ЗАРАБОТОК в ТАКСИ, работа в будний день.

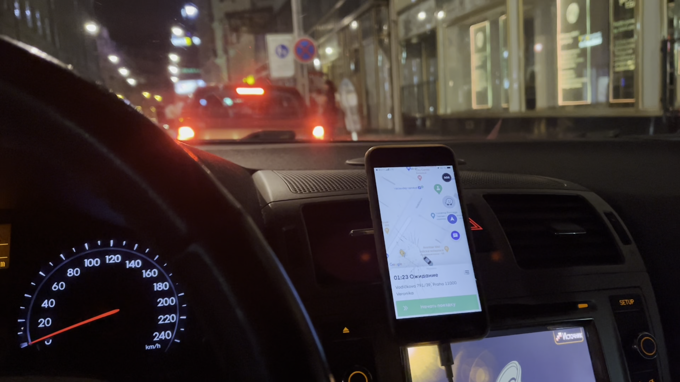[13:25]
Сейчас я на заказе, ожидаю пассажирку. И вспомнил случай, когда здесь была большая туса, в общем, здесь вход в клуб.